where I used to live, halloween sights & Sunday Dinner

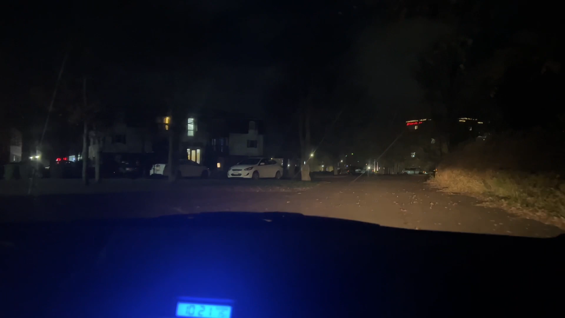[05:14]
I'm not going to lie. Down this way is where I lived. Look how close we were together.